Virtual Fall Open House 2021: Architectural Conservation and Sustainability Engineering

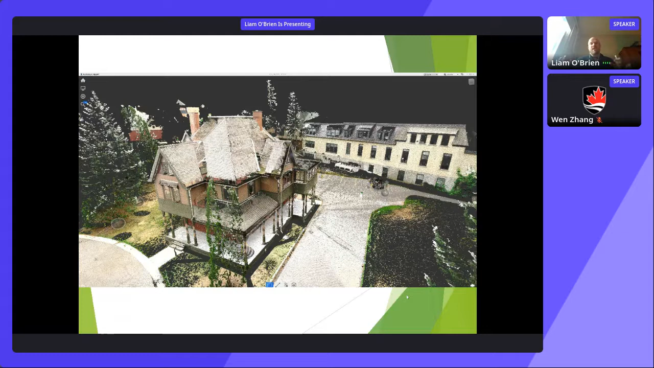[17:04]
or new buildings and so this is what's called a point cloud and it's basically something that's generated by 3d scanning the uh environment and then and then uh super imposing photographs on top of that so this is something produced by undergraduate students